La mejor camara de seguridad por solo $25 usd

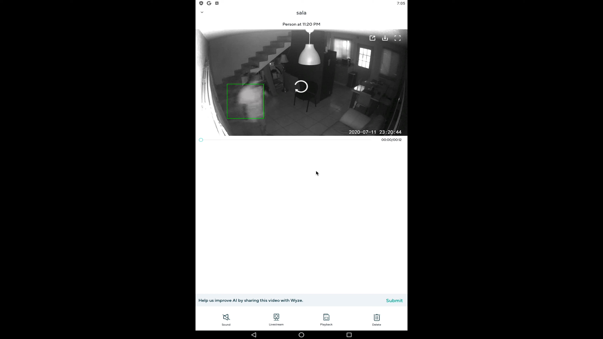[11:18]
Esto está grabado en la... ¿Cómo se llama? En el cloud. En el almacenamiento. En la nube. Eso quiere decir que yo lo puedo accesar desde cualquier parte del mundo. Y observar lo que quiera.